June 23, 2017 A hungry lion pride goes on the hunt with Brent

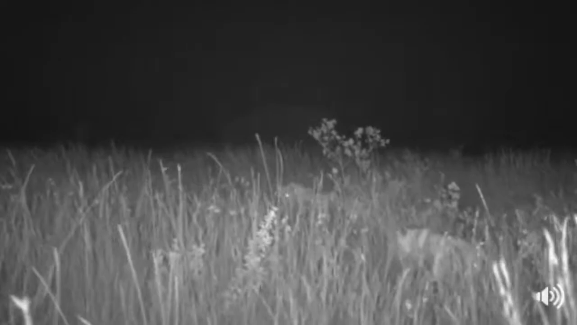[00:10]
Guys we are out in the middle of the Maasai Mara we have got lions stalking I don't know what I can only see them in infrared I don't know what they are right in front of them But it's something quite close. I don't know. It could even be other lions Oh, I don't know what it is whatever it is just Stormed away. I think it was zebra.
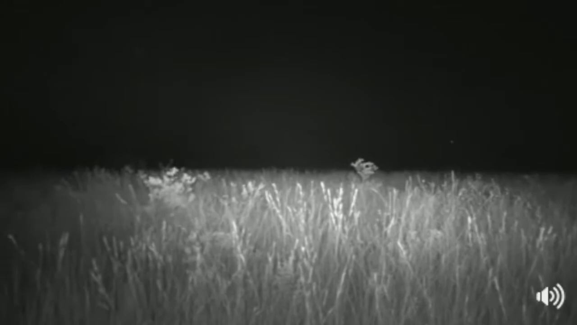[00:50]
They spotted the lions, but the lions aren't trying to be particularly Cautious at the moment now. This is a pride. We've never seen before I think it's called the Purungat pride after the bridge across the Mara river, but you see them Dave They're right next to us in the long grass. Sorry. I'm looking at that one there So I'm looking through a thermal imagery So I get that their body heat and even with the thermal energy sometimes we lose them if they're going to really thick grass Oh, that was very good. I turned my lights on isn't it Dave?
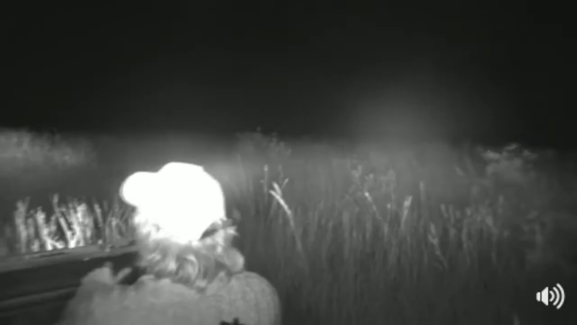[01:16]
There's a large hole in front of us
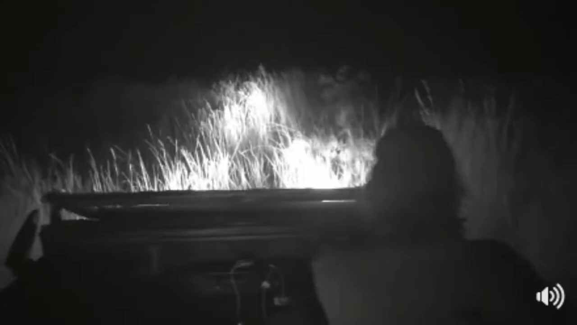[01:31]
We are right Whoa, there's another big steep hill where the migration is taken has just come in from Tanzania There are hundreds of thousands of wildebeest around us.
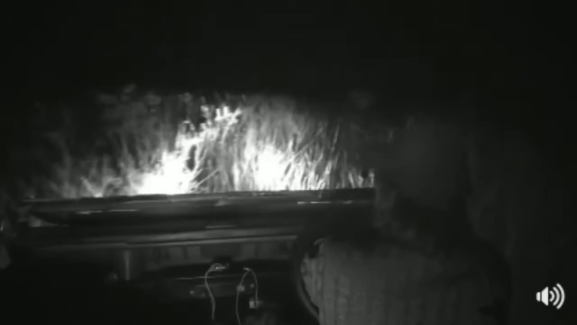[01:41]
Oh See, that's what I mean. I've got to keep my eye on these lines. They disappear into this long grass and of course
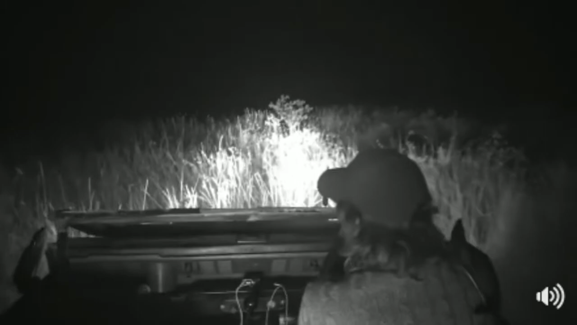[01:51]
Driving at night one has to be quite careful Because we don't know what hole or what not is in front of us. I have lost the lines in the long grass Which way did they go?
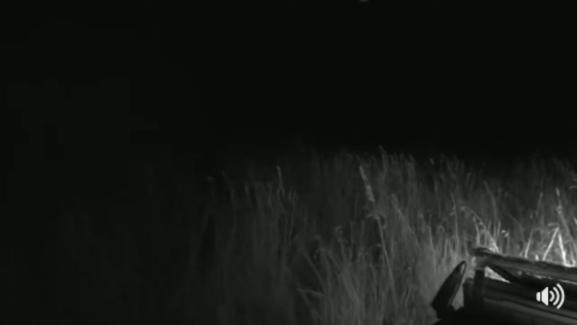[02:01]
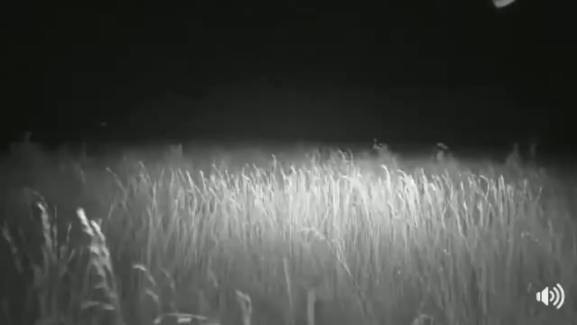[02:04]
There they are Now we are heading towards where there are thousands of wildebeest right now now
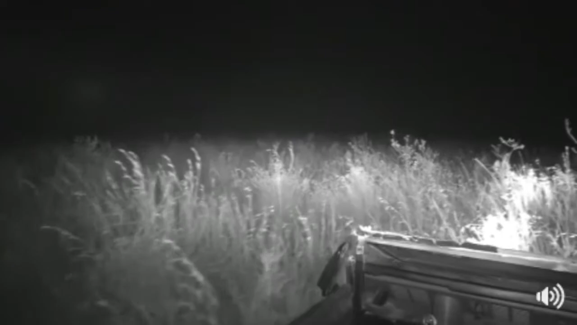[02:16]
Those lions as I said, they've already eaten at least one wildebeest tonight. There we go. There they are. You see them Dave? Oh, there's a big termite mound. Oh, no, that's the young boys now. There are five sub adults in this pride and Only two adult lionesses. There's another sub adult there Now I've lost sight of the two adult lionesses. So what I got I think they're up ahead of them I can just make out another heat signature in the distance
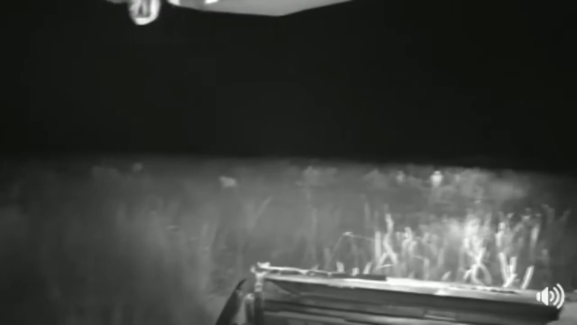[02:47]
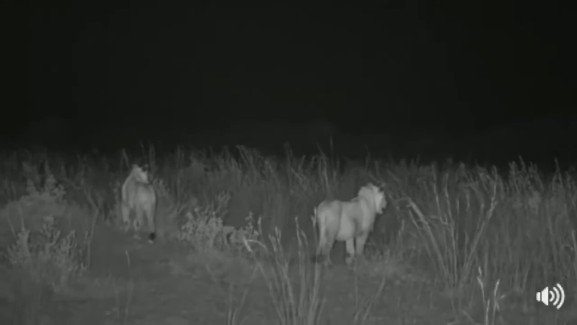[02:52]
Now what I'm expecting to see at some point is literally just a massive heat in front of me because we are heading towards This constant sound
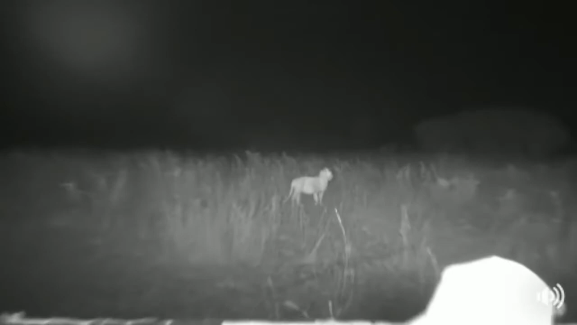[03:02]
He's made a piggy of himself. He's eaten most of that last wildebeest We can hear all the wildebeest around us Now we're with the young boys and when we found them they were munching away much better on I'm quite a young wildebeest so not too big a wildebeest I can hear a lion's contact calling next to us I can see another two to the left just
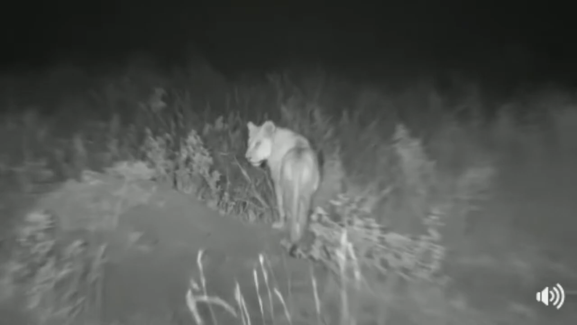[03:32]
Right opposite you Dave and check if it's one of the adults No, another young boy Another young boy Ah, there we go. There's an adult female at the back. I think Yes, there's one of the moms so there's this this
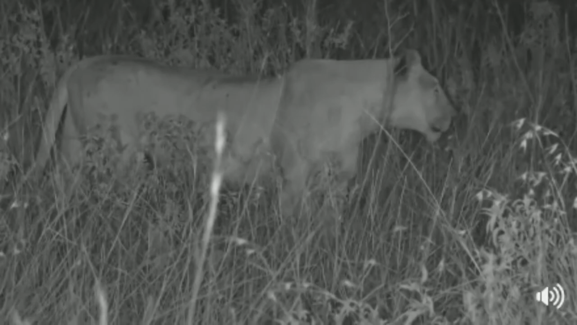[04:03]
Two different ages three different ages sorry um of sub adults here Now remember this is live lion behavior coming to you from the maasai mara in kenya And uh, we're not we're playing to nature's rules We're only going live when they're getting moving And uh What are you going to do now?
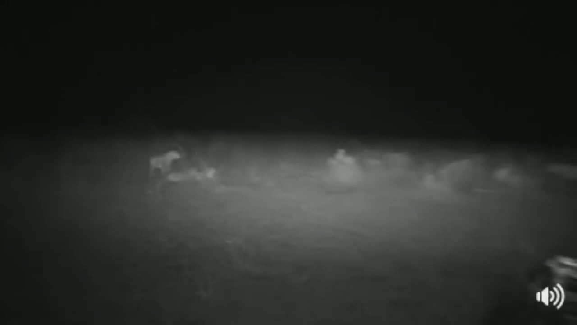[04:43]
And I know we've got one lioness off Oh, she's gone flat as well
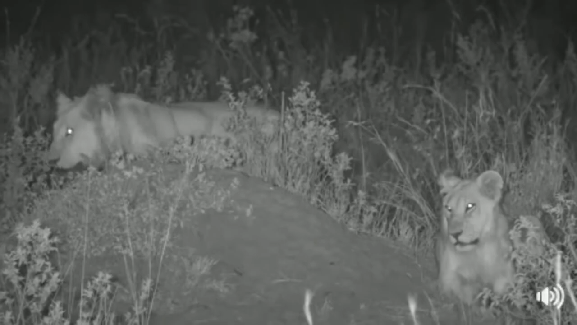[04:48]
Now but this is the the thing about lions hunting move fail sleep move fail sleep Now you would think they would move a little bit further to the east of us where the majority of the oh you silly cat It's so much full the beast you're stepping in holes So we think this is the pouring guts pride
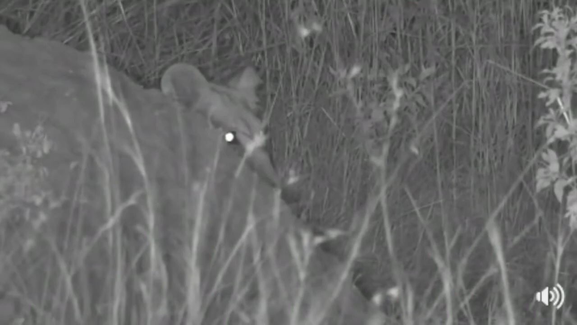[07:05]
but i was going to say uh if we had to switch off that infrared we would be completely surrounded by blackness wait i think i hear contact calling again let me put up my thermal yes to the right of us i can hear contact calling
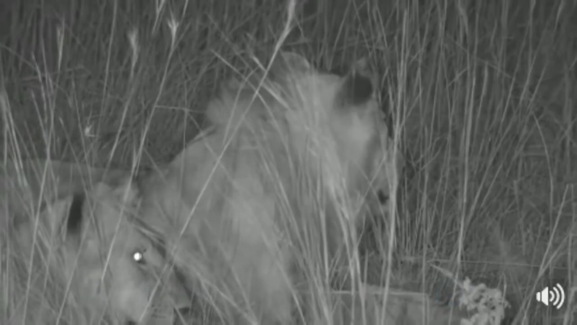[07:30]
hi tinus tinus would like to know are these lions bigger here than the ones in juma i'd say they're probably slightly heavier and again tinus that's just due to the fact that there's so much available food here she comes she obviously had a proper go after those zebra and that's why we heard them stampeding um i don't think you're going to see her dav i can just make out a heat signature coming through the grass directly there now let me see if i can hear her